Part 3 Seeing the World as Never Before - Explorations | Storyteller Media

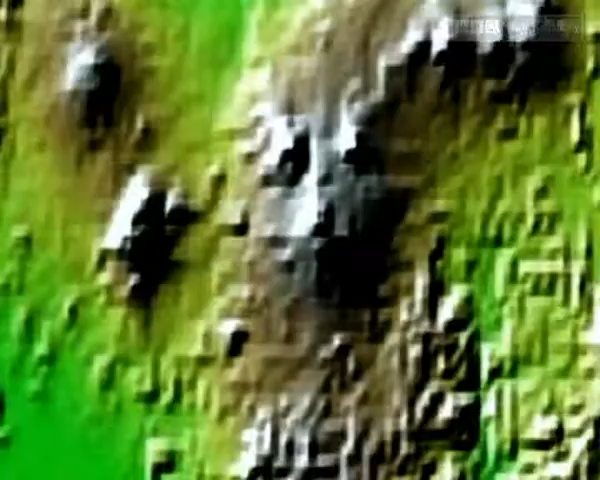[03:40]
it used two specially mounted radars to bounce beams off several million points on the Earth's surface.